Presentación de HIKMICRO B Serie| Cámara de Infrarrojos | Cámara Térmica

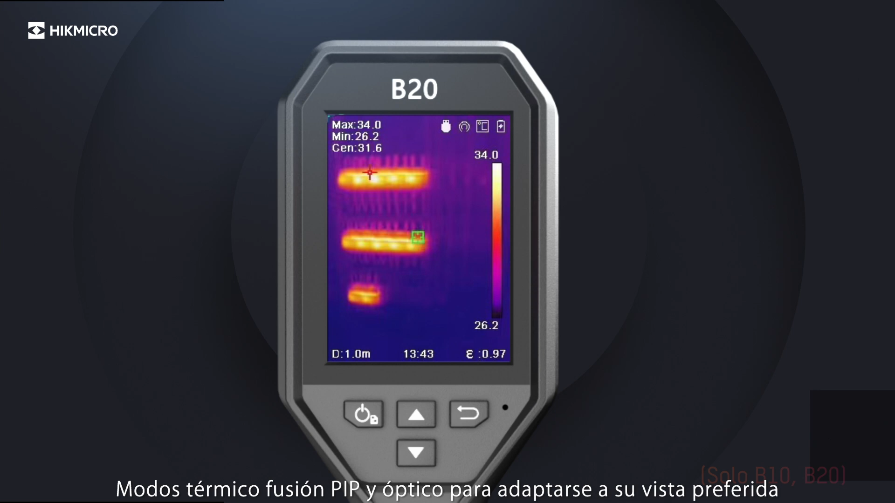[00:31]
Thermal, Fusion, PIP and Optical to suit your preferred view.
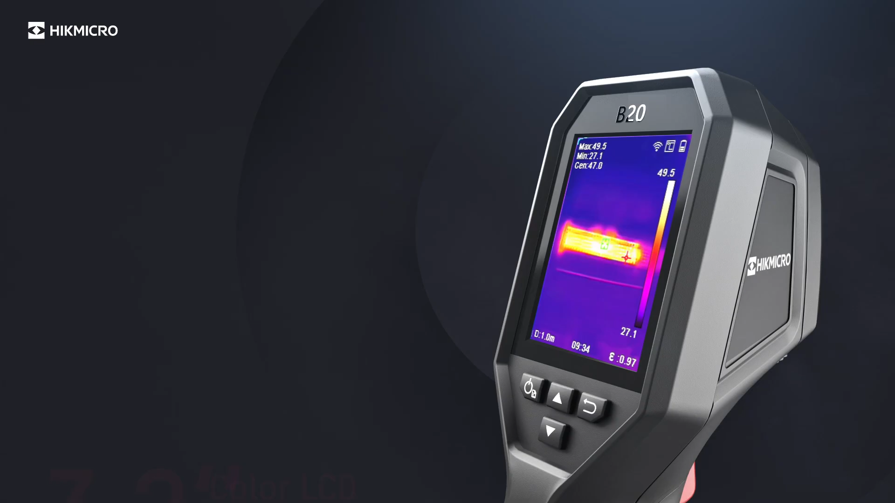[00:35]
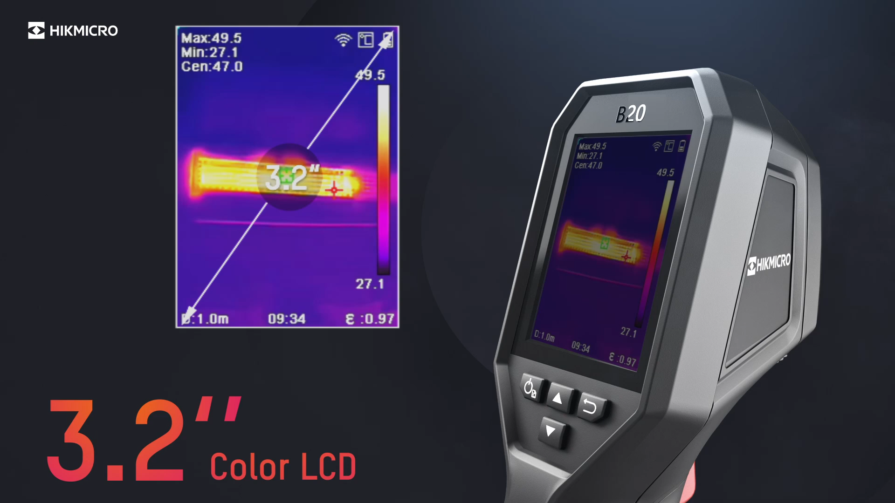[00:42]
25Hz delivers smooth videos and measurements while panning across scenes or viewing moving targets.
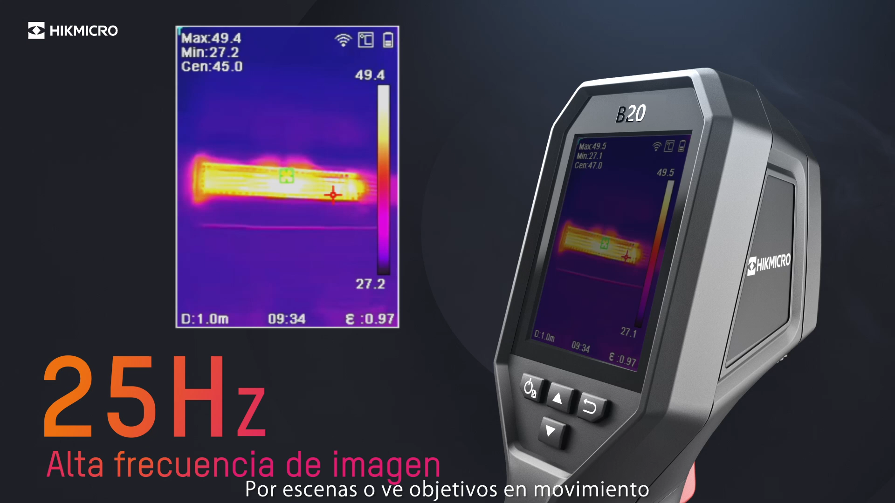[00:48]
Automatic switching of temperature measurement range.
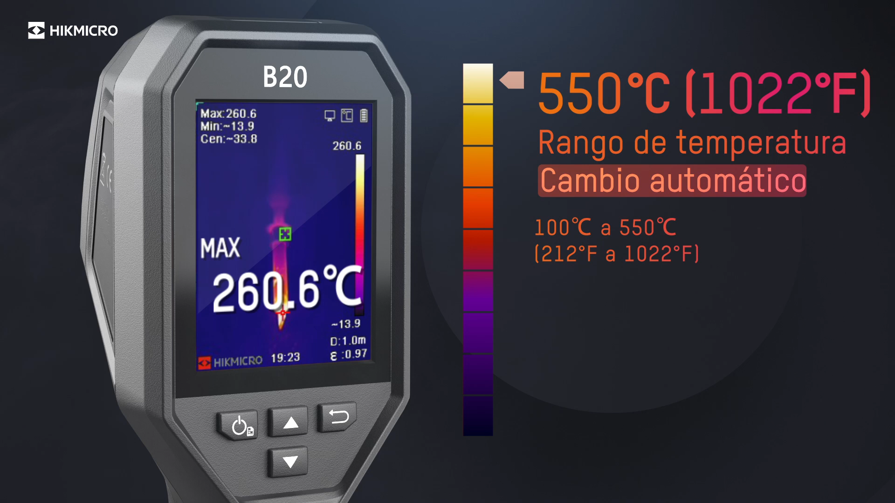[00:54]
On screen: max 260.6°C
Full screen measurement of high and low temperature. Checks everywhere instantly.
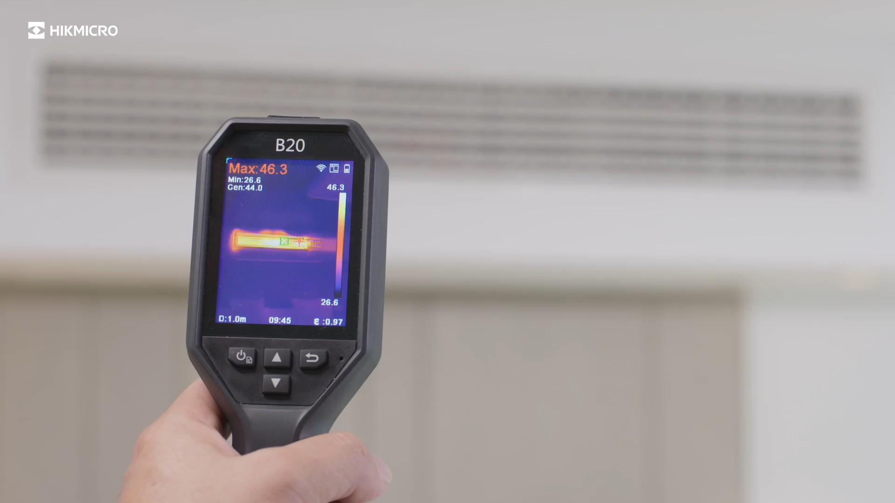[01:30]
Be instantly alerted when the temperature exceeds the preset alarm value.
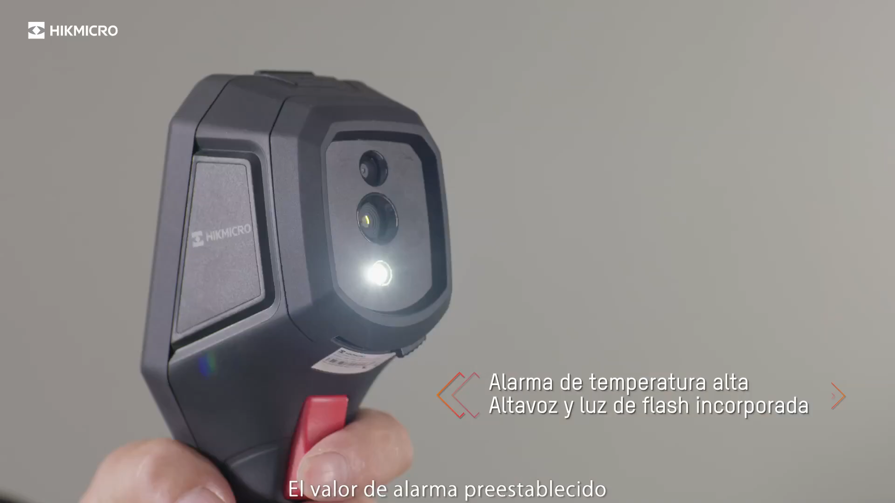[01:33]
Just pull the trigger to capture the thermal image.
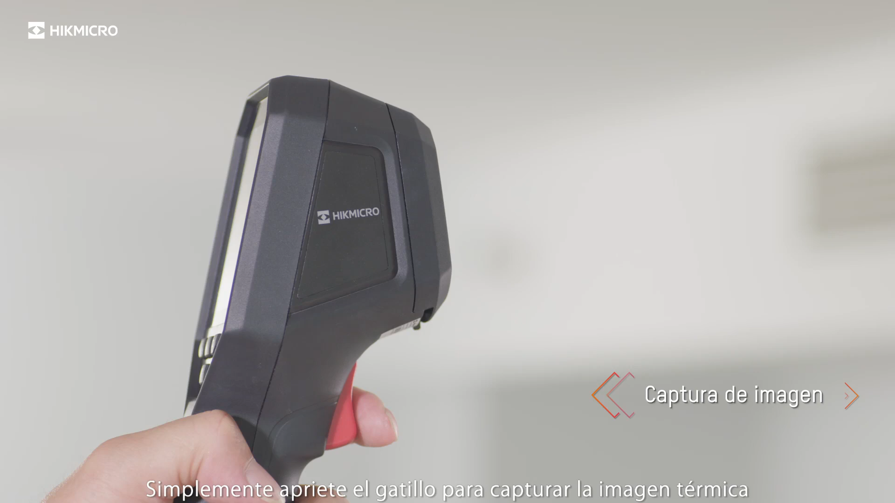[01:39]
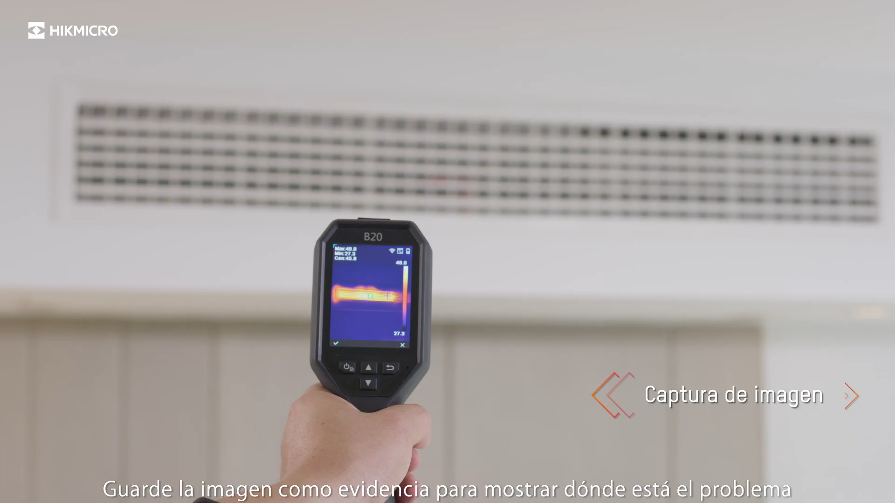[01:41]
Save the image as evidence to show where the problem is.
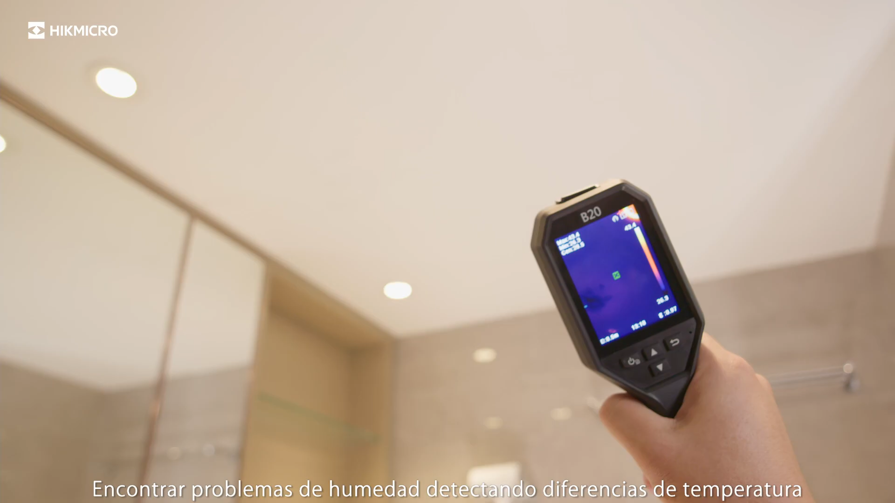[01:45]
Find much more problems by detecting temperature differences.
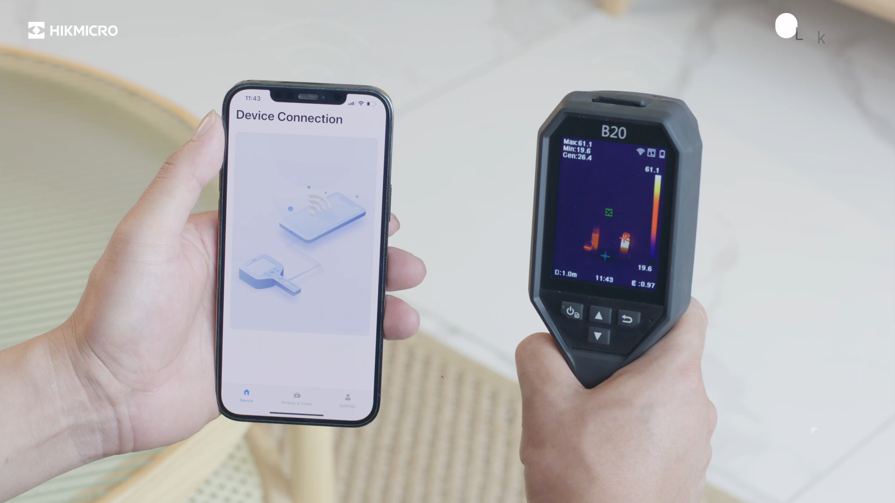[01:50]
Connect with Hype Micro Viewer mobile app via built-in Wi-Fi.
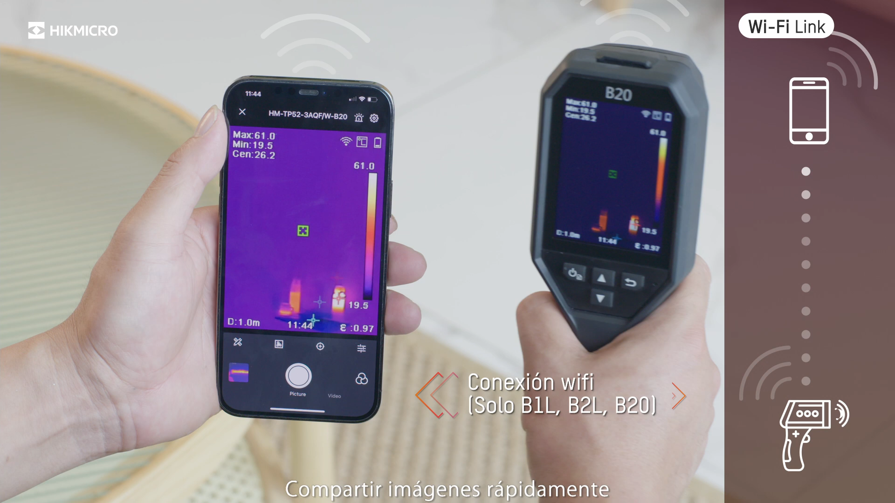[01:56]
Rapidly share images.
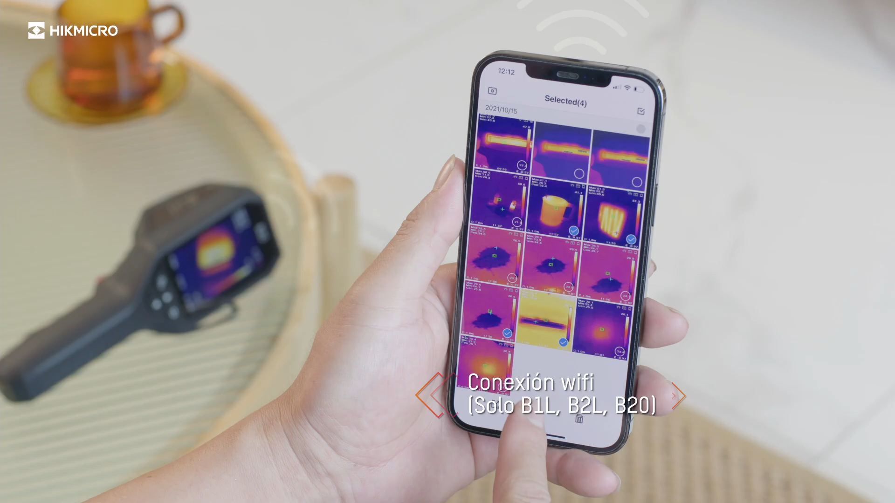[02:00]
And generates inspection reports in real-time.
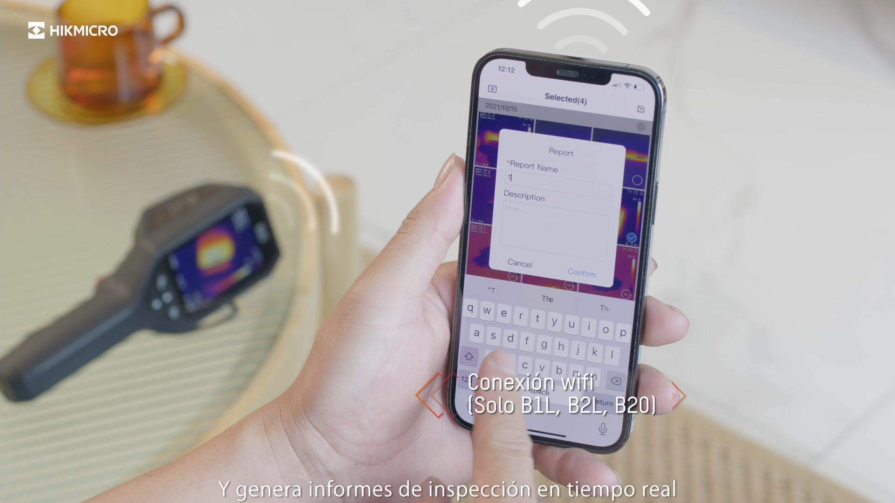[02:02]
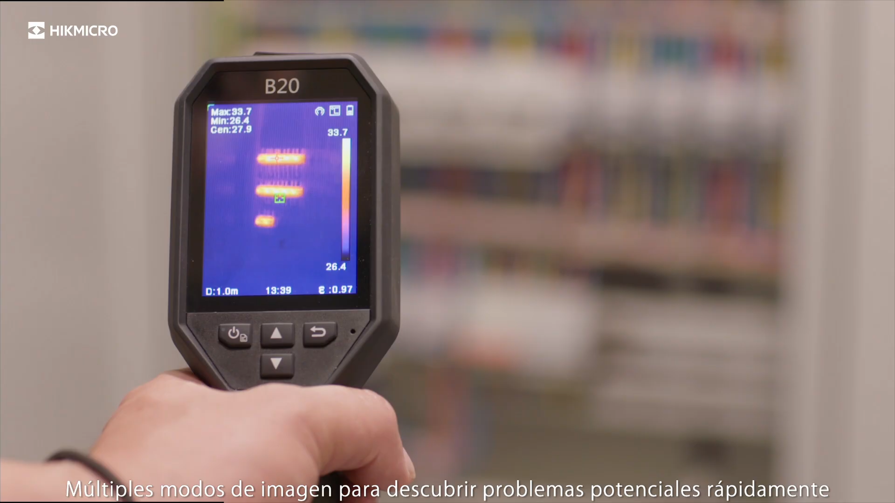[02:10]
Multiple image modes for discovering potential issues quickly.